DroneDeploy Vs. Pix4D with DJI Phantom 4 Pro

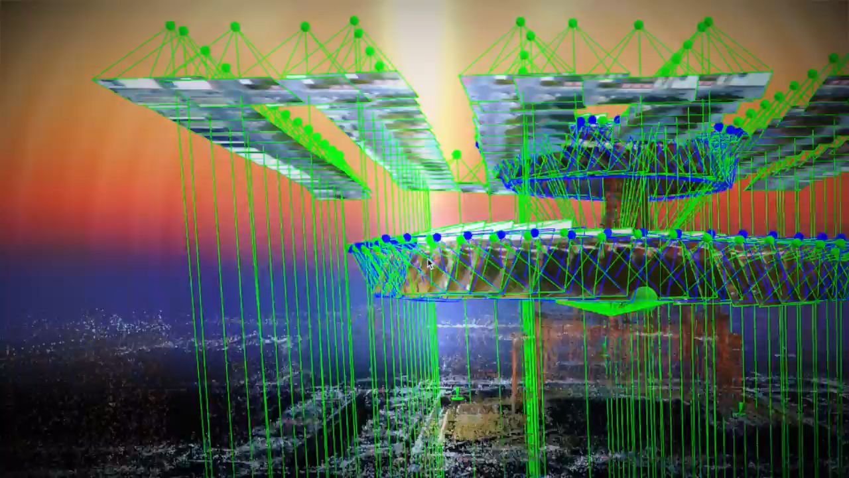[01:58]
Now let's check out the images uploaded to create the 3D models.
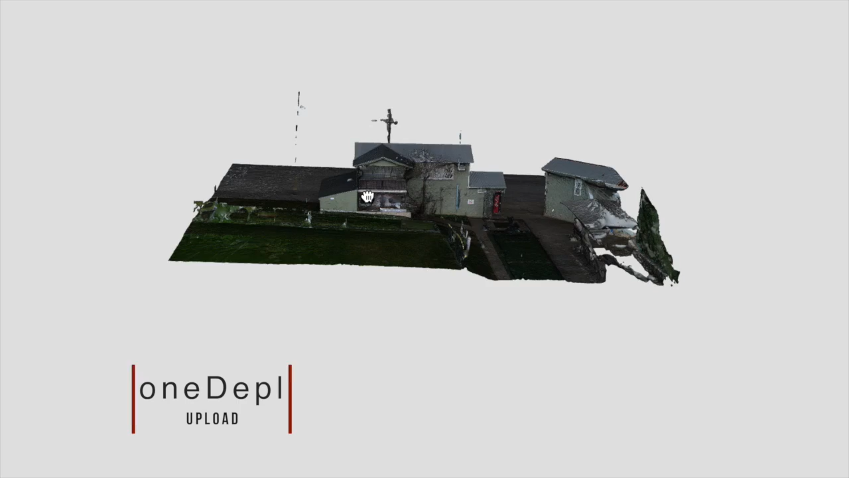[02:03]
First, we have the 3D models of the clubhouse created by DroneDeploy.
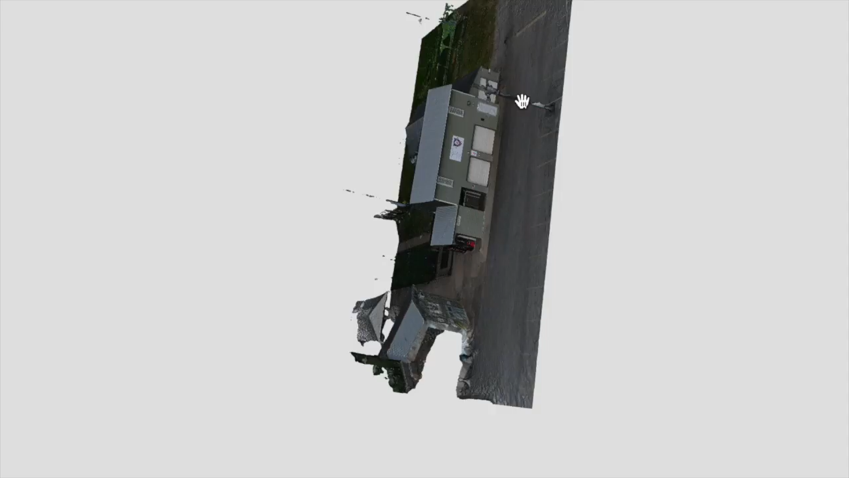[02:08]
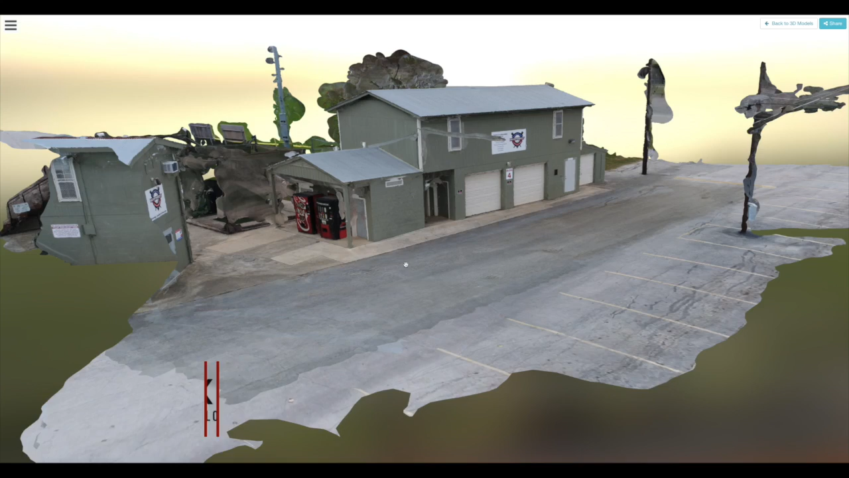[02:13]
And here we have the 3D model created by Pix4D.
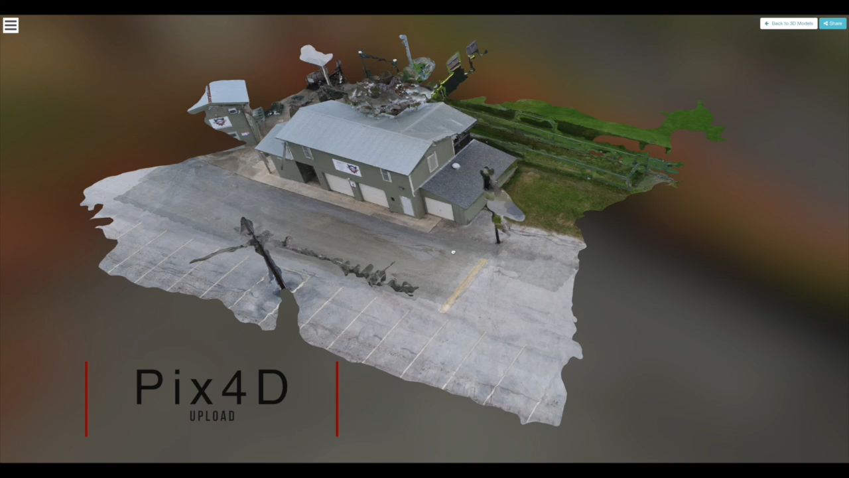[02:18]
Notice the holes and not completely solid structure. Generating your own images instead of uploading them to a cloud service may sound like a waste of time, but it can help you eliminate holes in melted areas.
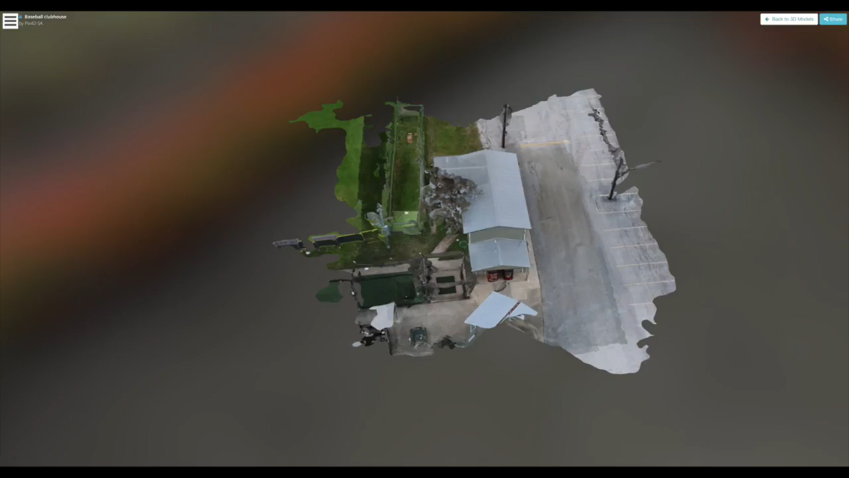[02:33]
So be sure to check out our next episode for more on that.